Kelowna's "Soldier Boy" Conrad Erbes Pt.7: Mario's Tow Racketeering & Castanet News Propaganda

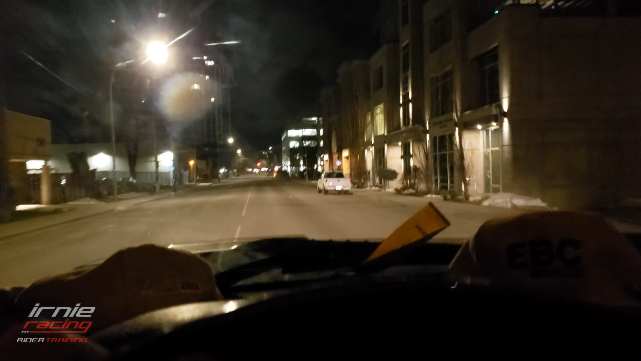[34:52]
So I went down further by the casino and turned right. So now I'm on Doyle Avenue as a head. I don't know if I'm being tailed or not. Like, this is just like the pastor. Probably not. I'm sure you're fine. You can just head down to where Knox is.
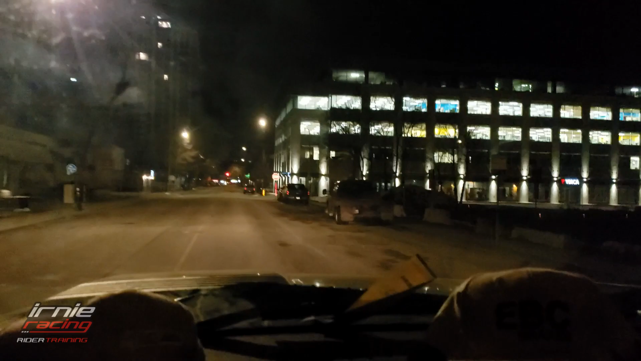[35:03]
Head, turn left on Ellis or whatever.